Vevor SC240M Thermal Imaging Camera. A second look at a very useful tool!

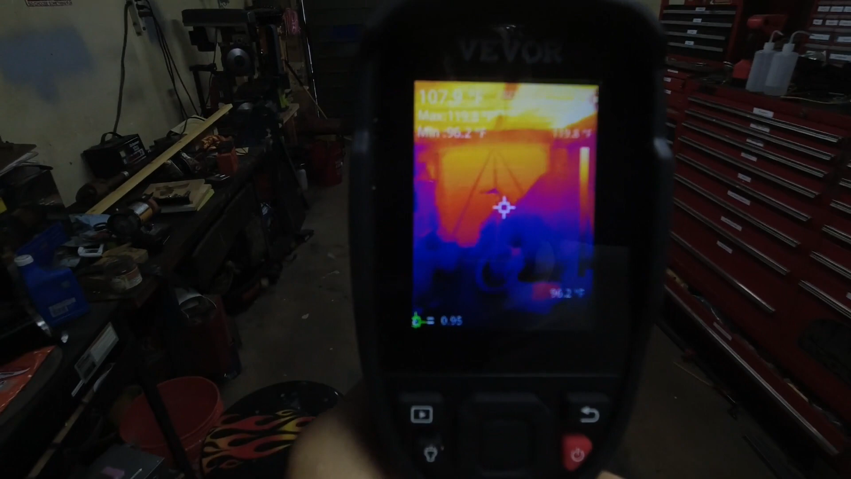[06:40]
um yeah this this thing will make you open your eyes up when it comes to um
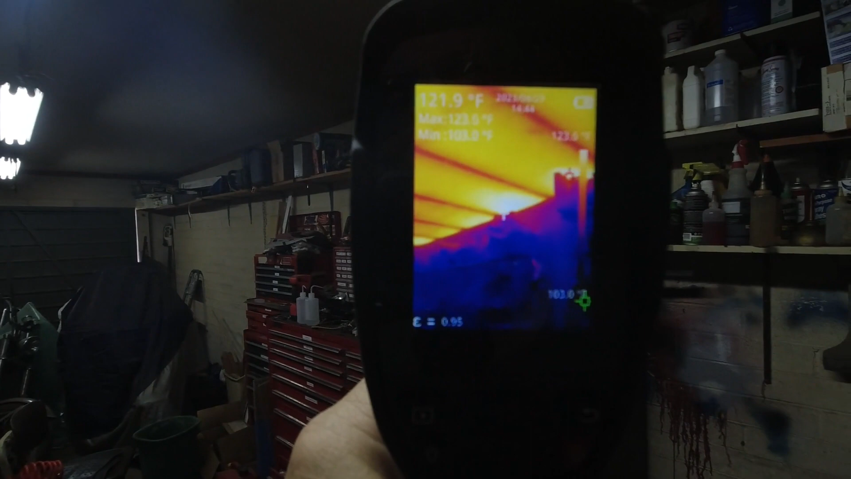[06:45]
On screen: spot 121.9°F, min 103.0°F
what's getting hot and what's not it is just an incredibly
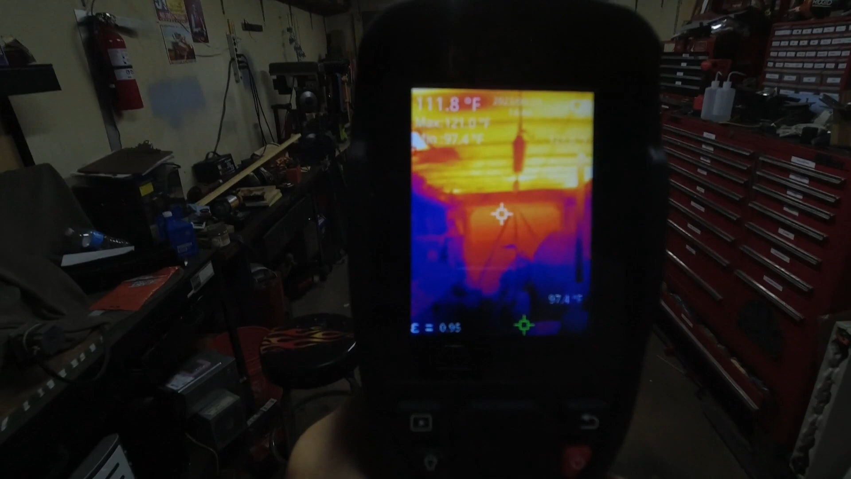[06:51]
On screen: spot 111.8°F
useful thing just to have a just to have a heat map like this
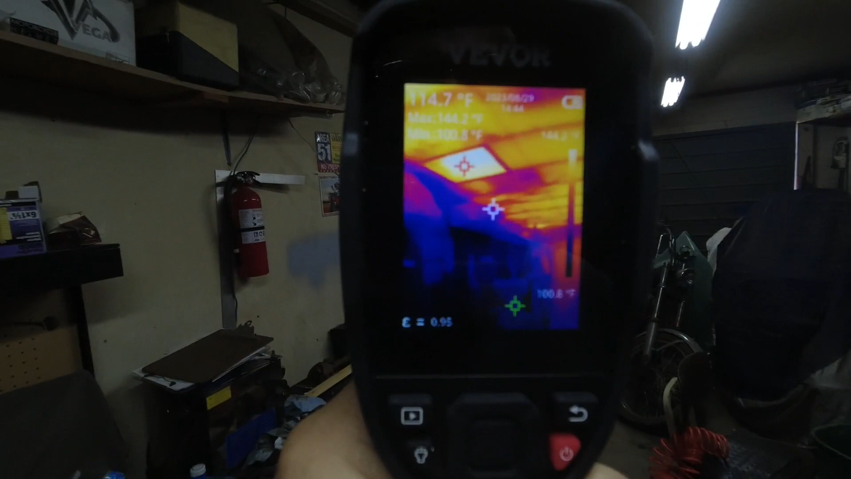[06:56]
On screen: spot 114.7°F
look at that spot there that's a an access hole up into the attic
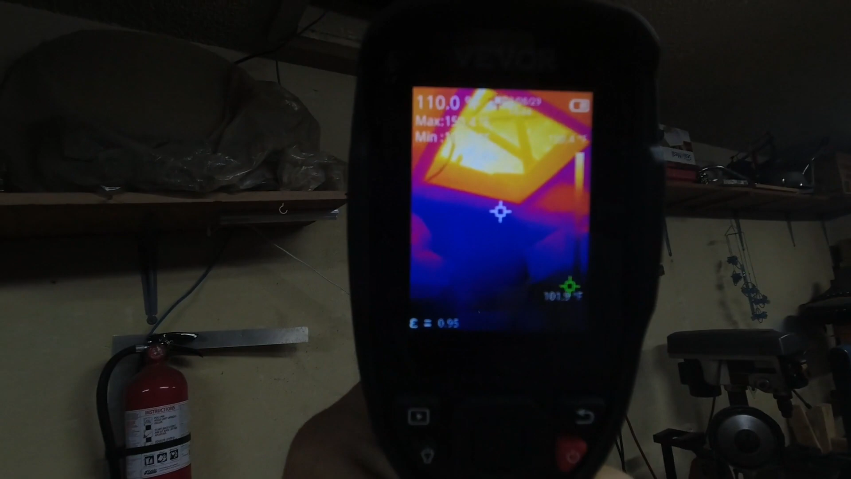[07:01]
geez so um and this of course can take snapshots and it can record videos i find the videos to be of somewhat
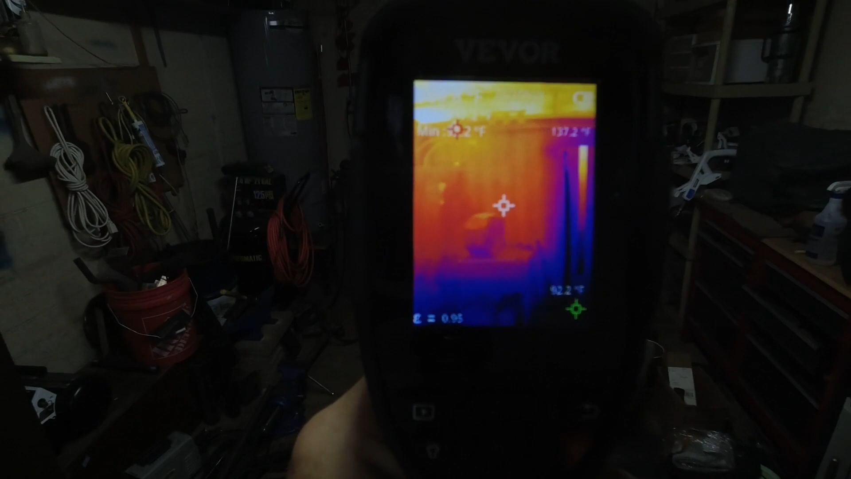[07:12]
limited use because none of the information on the screen is on the video but i'm telling you it it's just i just can't tell you how useful i find a visual heat map like this like you'll see
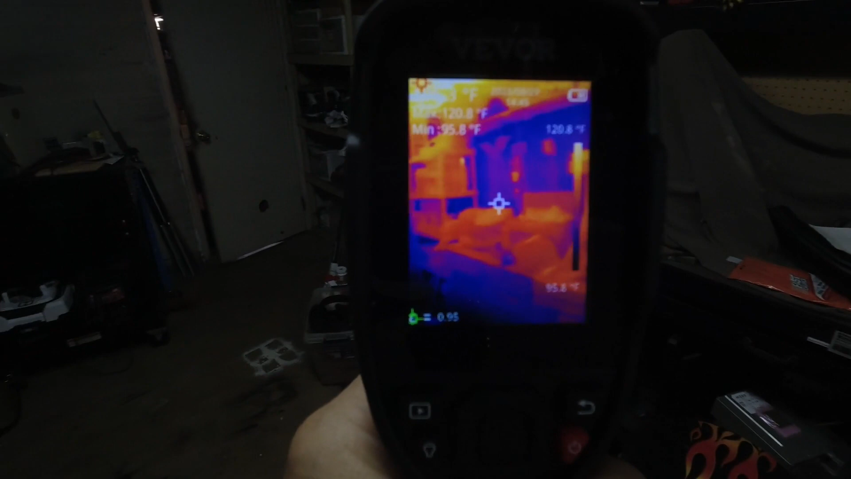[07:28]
On screen: min 95.8°F, scale top 120.8°F, scale bottom 95.8°F
on this vivor thermal imaging camera to be and i remember back when these things cost a thousand